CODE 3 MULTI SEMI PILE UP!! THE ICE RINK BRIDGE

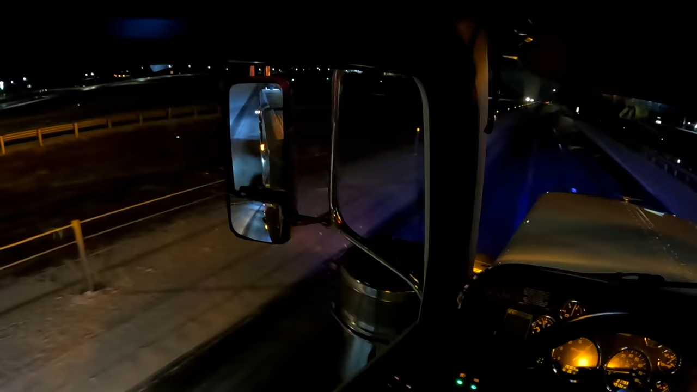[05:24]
looked like there was a van off to the side pulling a trailer. Then there was a semi truck pulling a trailer and a truck with piggybacks just like that, except it had all the same color. They looked like they were all red.
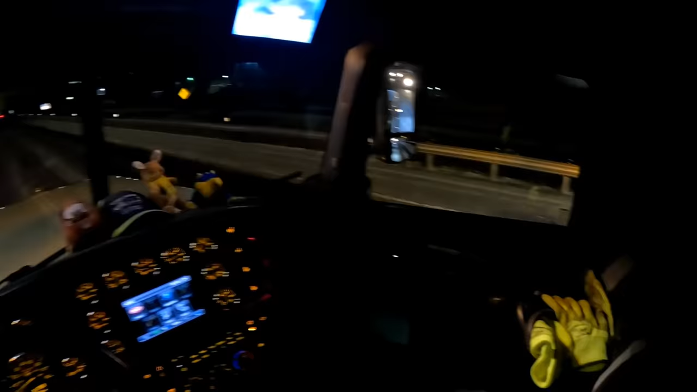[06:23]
This could be a long night.
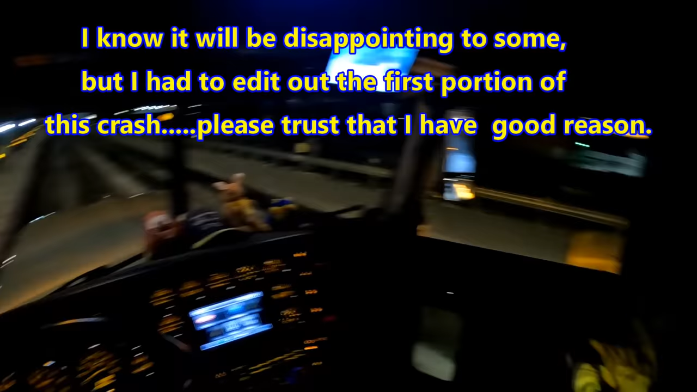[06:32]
Looks like nobody's in the van, maybe. I'm not quite sure what's going on here. So we'll get out and see.